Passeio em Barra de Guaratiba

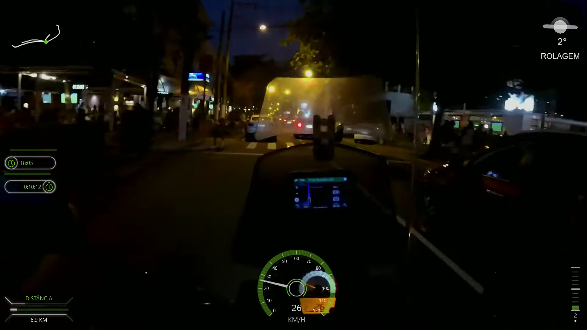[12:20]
Agora impressionante foi esse movimento que nós pegamos aqui na Barra da Tijuca no fim de tarde. Na rua aqui com os barzinhos todos lotados. Nem sinal de pandemia, graças a Deus. Todo mundo se divertindo. Os barzinhos lotados. A Orla bem movimentada. Isso agora, mês de setembro de 2020. Graças a Deus estamos virando a página aí dessa pandemia. E as coisas voltando aí ao céu normal. Bom ver a cidade assim movimentada mais uma vez.
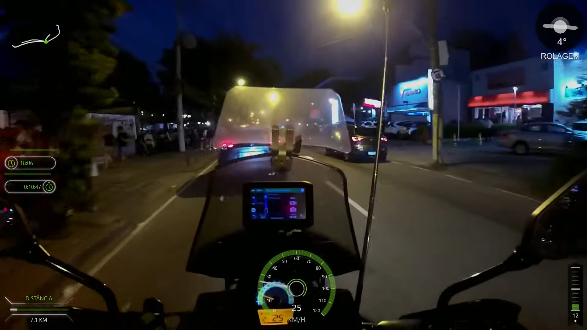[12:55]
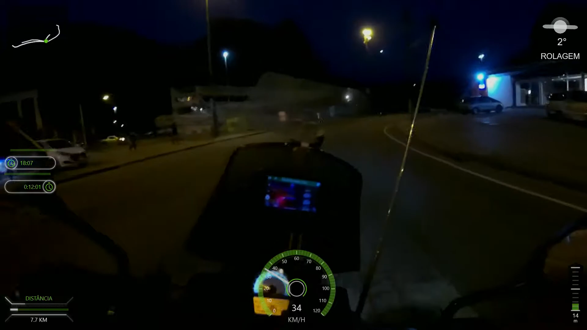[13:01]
E agora pegando aí a Alta Estrada Lagoa Barra. Passando pelo Joá. Na saída desse túnel.